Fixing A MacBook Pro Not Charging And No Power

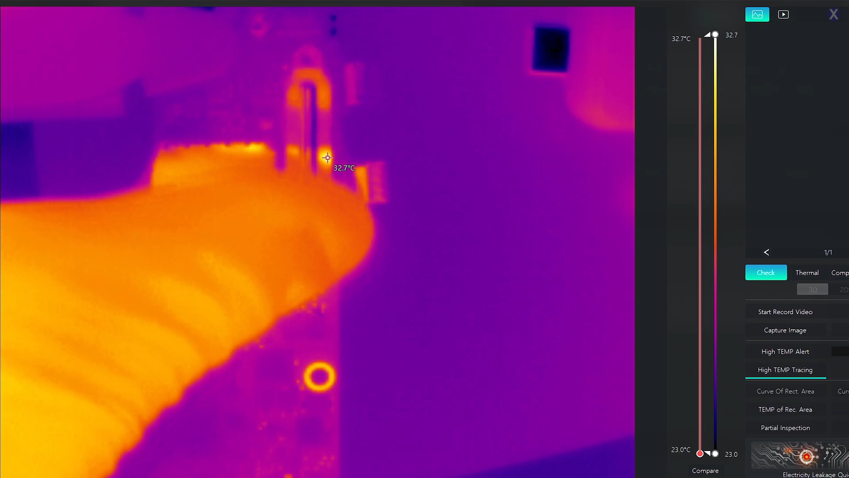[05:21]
On screen: scale top 32.7°C, scale bottom 23.0°C
my thumb let's plug it in and
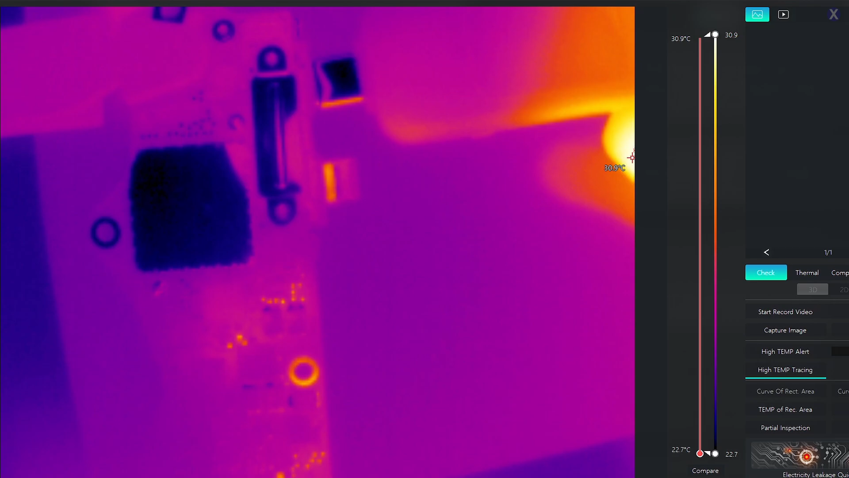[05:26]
On screen: scale top 30.9°C, scale bottom 22.7°C
we should see some area maybe get a little bit warm because that's normal something
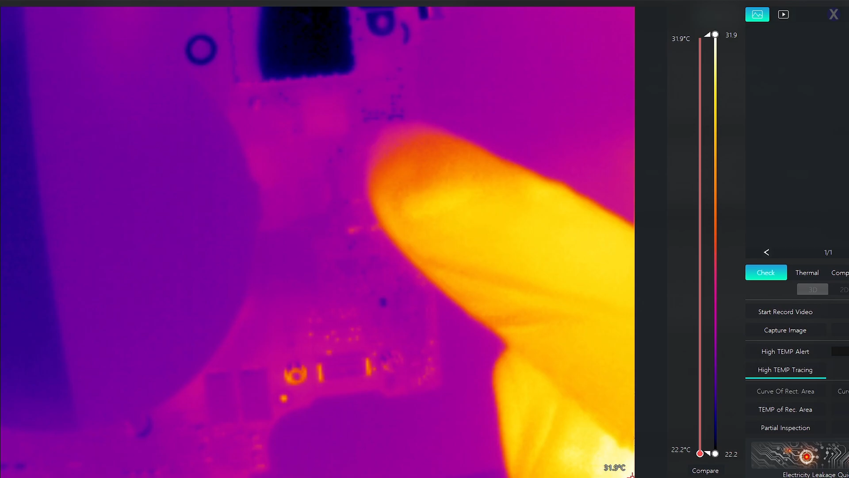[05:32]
On screen: scale top 31.9°C, scale bottom 22.2°C
like this that's normal because usually when you plug in one you get that but let's not worry about that right now oh look at that we see an area we found him we already found him that
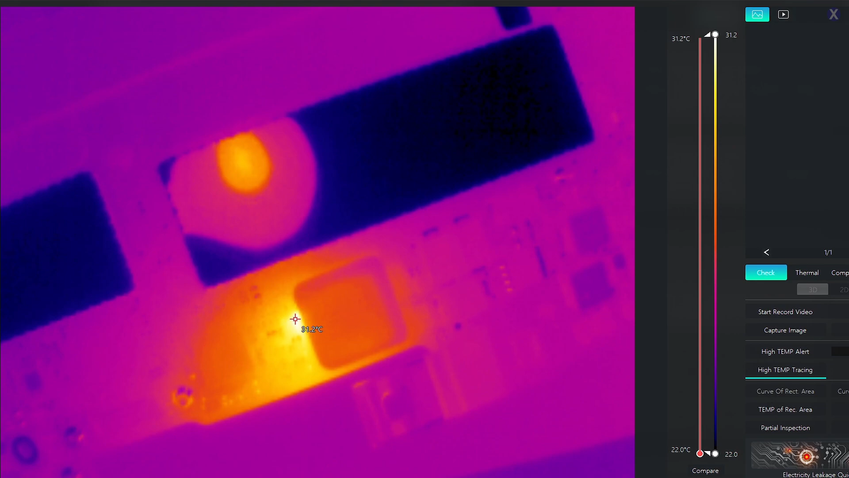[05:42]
On screen: scale top 31.2°C, scale bottom 22.0°C
wasn't too hard was it so he's over here he's right next to this big building this big coil and